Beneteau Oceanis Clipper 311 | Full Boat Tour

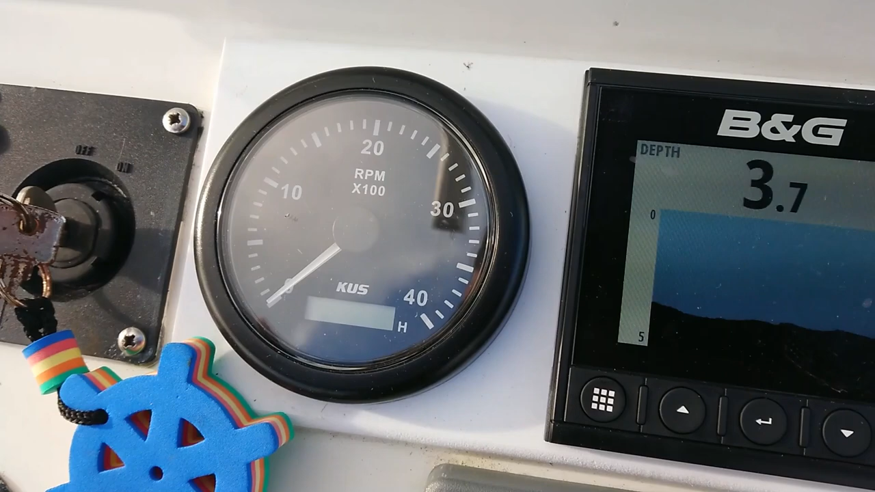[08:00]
and we've got a relay for our B&G information here.